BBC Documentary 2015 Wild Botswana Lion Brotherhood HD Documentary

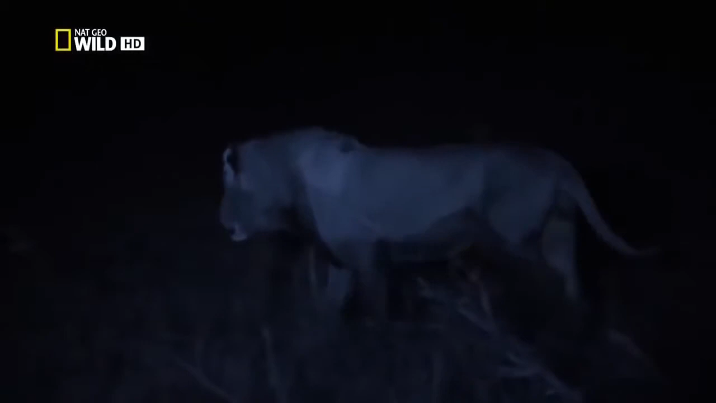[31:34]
He doesn't know where he is. He needs Banda to find him.
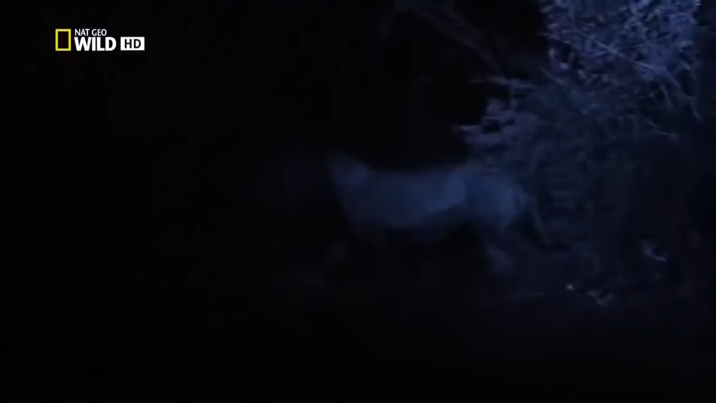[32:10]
His roar carries for 5 kilometers. Why no answer? Is Banda coming?
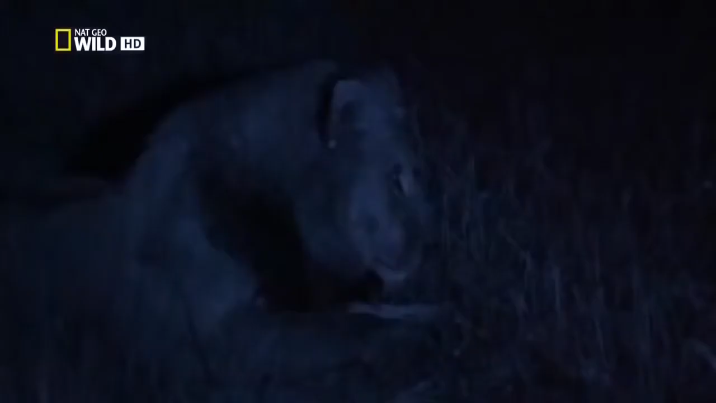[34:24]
Sound of hope. Banda. He has come.
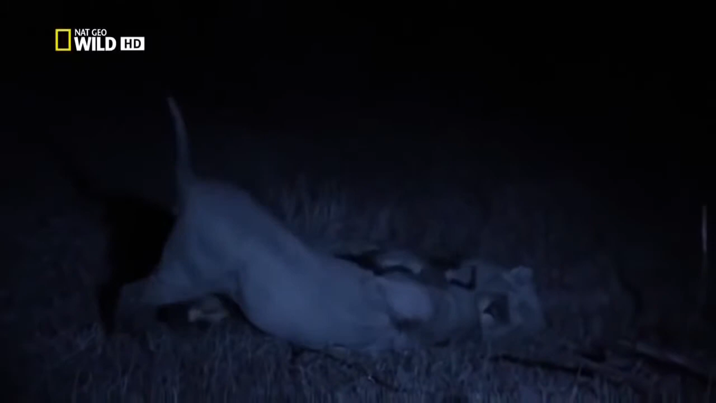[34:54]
Tao's relief is unmistakable. Back across the swamp, but this time, together.